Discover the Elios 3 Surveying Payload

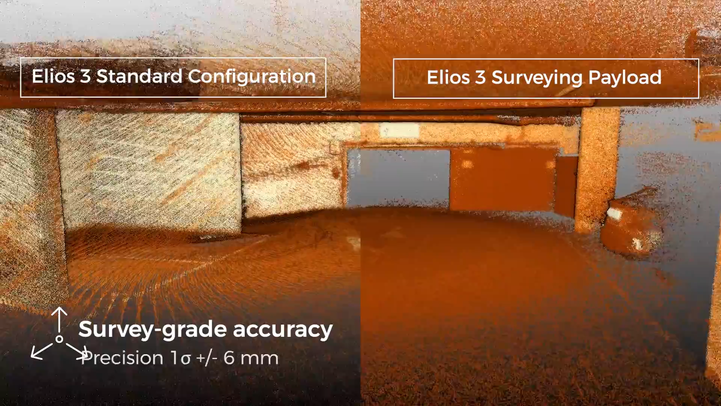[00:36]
in combination with the world's leading Pharo Connect SLAM algorithm, create incredibly accurate 3D maps.
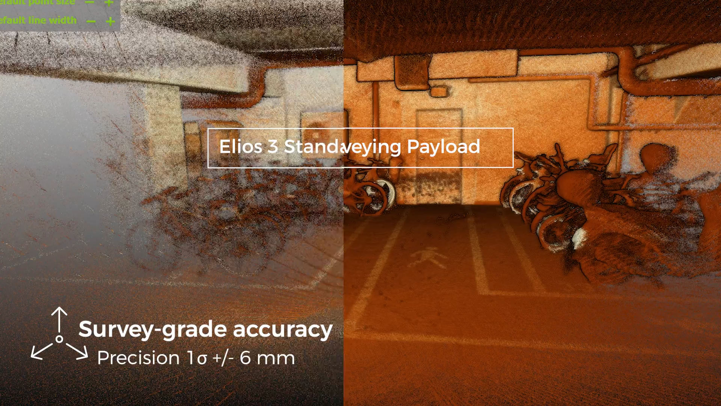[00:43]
With a range of 100 meters, a point density of 1.3 million points per second,
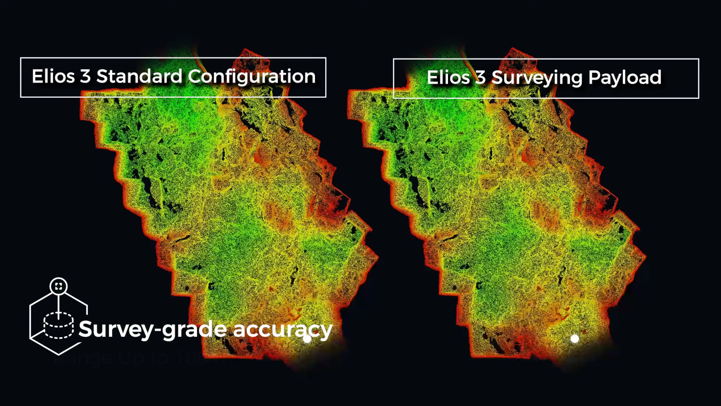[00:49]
and a capacity to cover a 300 meter tunnel in a single flight,
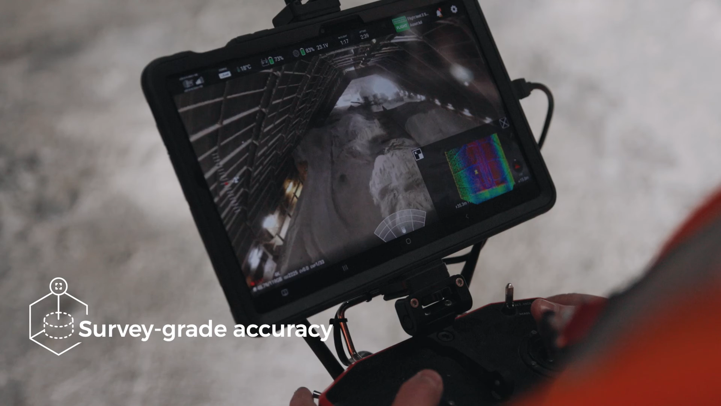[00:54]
Helios 3 turns multiple days of scanning into a 10-minute job.
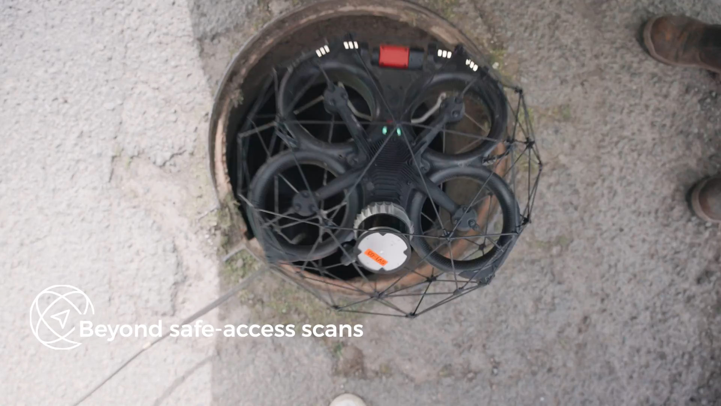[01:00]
Fitting through openings as small as 50 times 50 centimeters, Helios 3 can navigate through the most complex
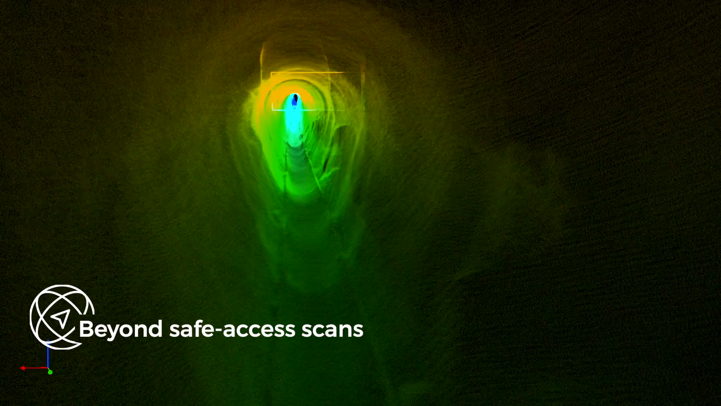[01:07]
environments to capture high-resolution scans of the most confined spaces.
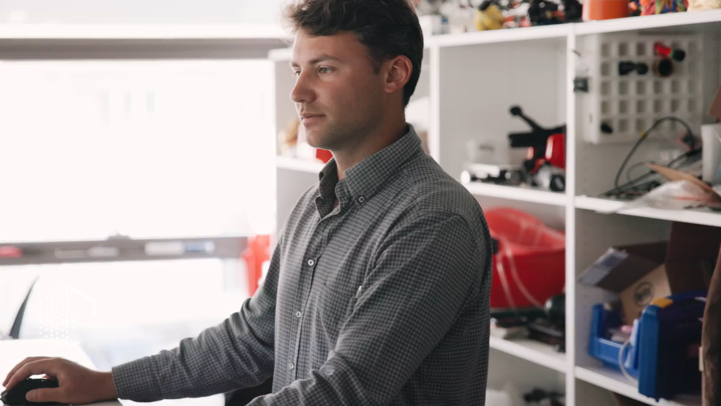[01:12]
The Surveying Payload is bundled with Pharo Connect, a powerful software solution that
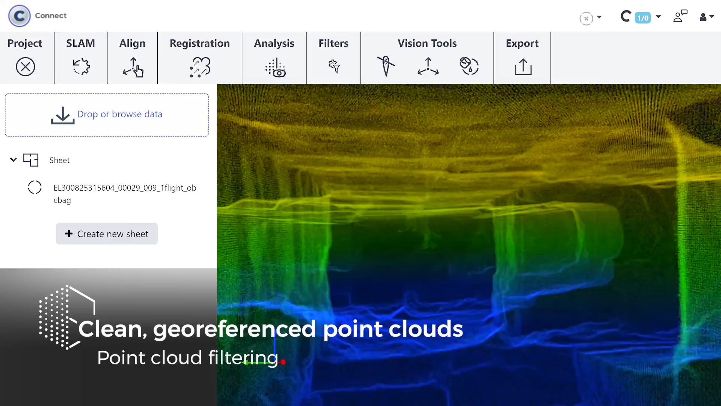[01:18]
helps you easily convert the drone data into highly accurate point clouds.